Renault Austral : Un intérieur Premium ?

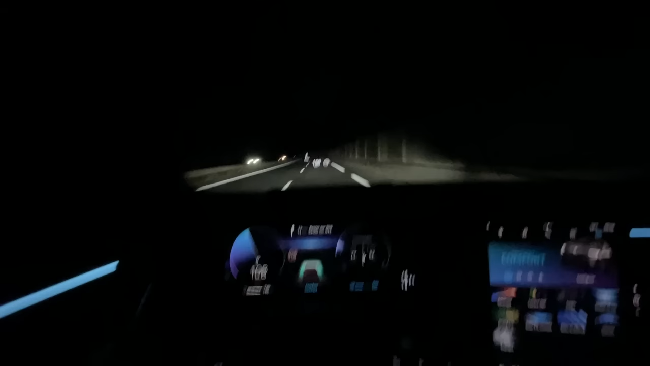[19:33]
on y voit que du feu plutôt que de la lumière voilà ça c'est plutôt aussi bonne chose et puis vous avez aussi l'affichage des routes on va dire qui